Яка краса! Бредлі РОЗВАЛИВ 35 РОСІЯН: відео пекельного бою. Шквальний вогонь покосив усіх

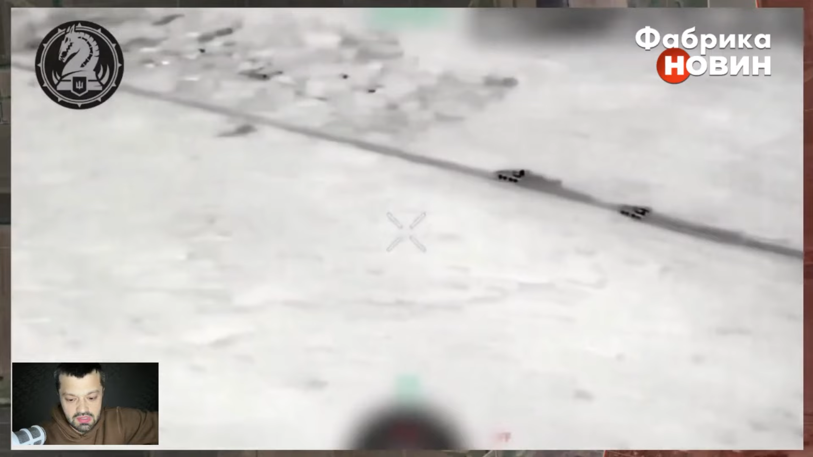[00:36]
От я про це вчора розповідав, сьогодні показую на відео. Це спроба штурму російських підрозділів силами десанту на техніці,
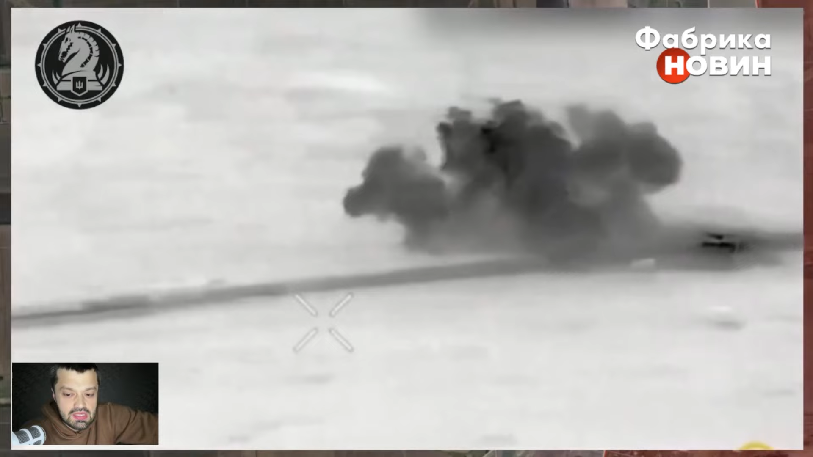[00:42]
але в чергове безуспішно, завдяки нашим захисникам, з яким ми говоримо про 47-му механізовано. Росіяни, як повідомляються, все частіше вдаються до так званих банзай-атак, намагаючись залетіти на позиції на своїй техніці.
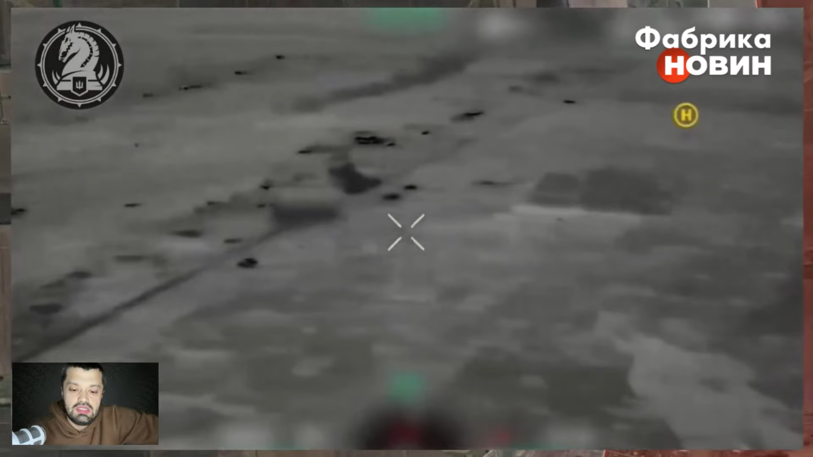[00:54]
Для цих банзай-атак вони використовують і гольфкари китайські. Так от, логіка цих банзай-атак полягає в тому, щоб швидко залетіти на техніці, спішити десант, далі спробувати цьому десанту закріпитися.
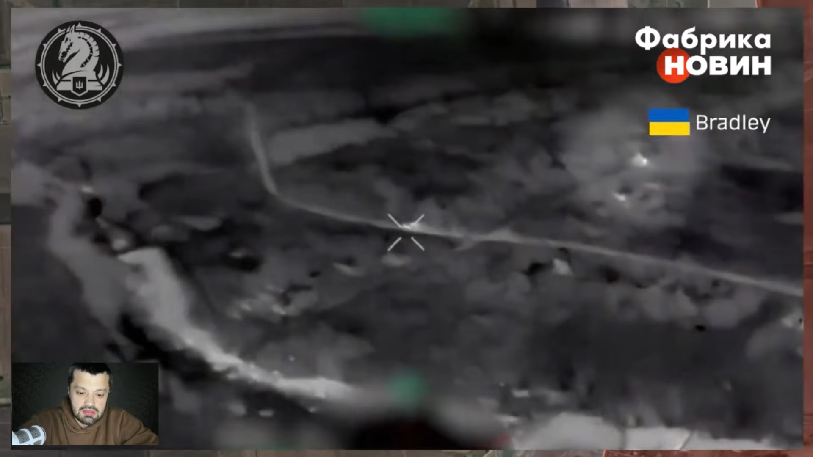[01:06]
Але дуже часто, якщо тут, що на роботаному, всі ці спроби зазнають невдач.
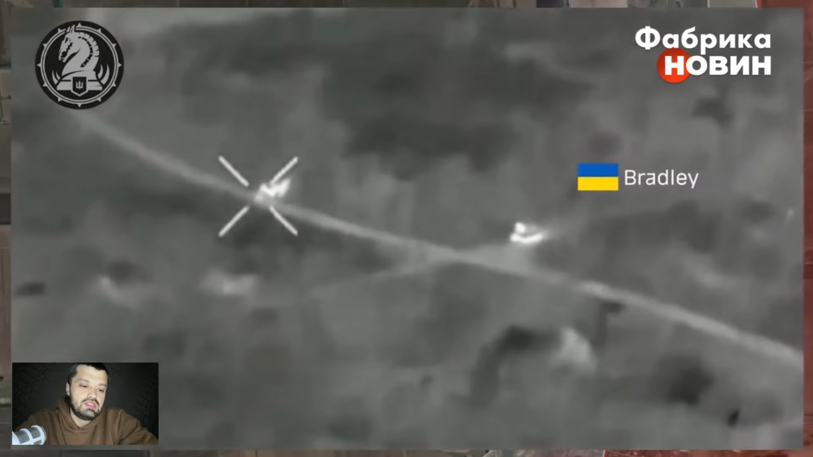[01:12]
Конкретно тут ми бачимо піздот, що на славу попрацював український Петріот, Боже, Петріот, перепрошую, Бредлі, український Бредлі.
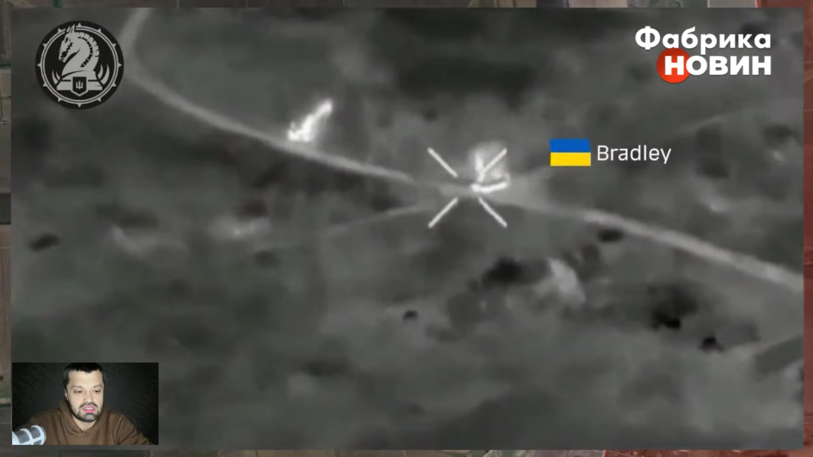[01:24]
Хоча це дуже цінна техніка, ну, менш цінна, звісно, ніж Петріот, але це фантастична техніка, яка показує свою ефективність абсолютно на всіх ділянках фронту,
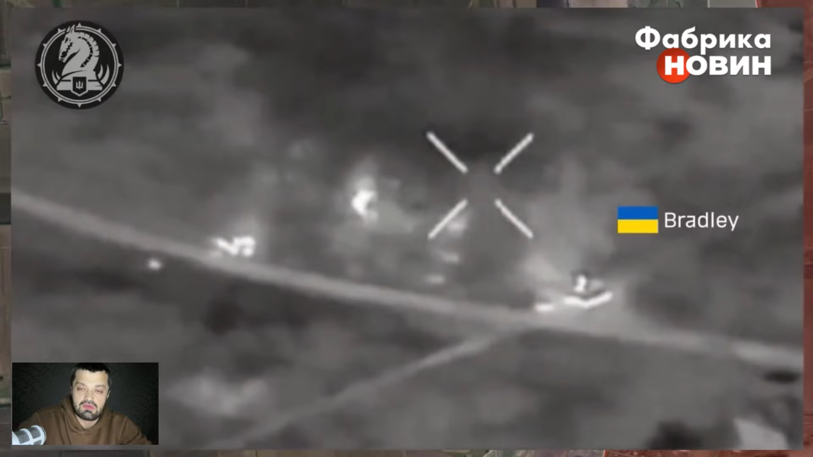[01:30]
де 47-ма мехбригада брала участь у бойових діях. І, зокрема, тут під Авдівкою, ну, вона просто розвалила. Фактично, що ці машини десанту російські, як ввідомляється, 35 осіб особового складу були знищені.
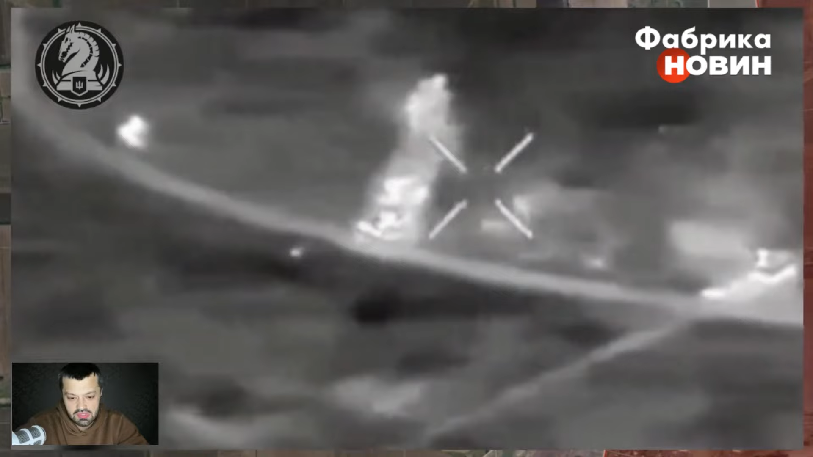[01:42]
Окупанта, звісно, що 35 осіб особового складу були знищені в ході цієї атаки.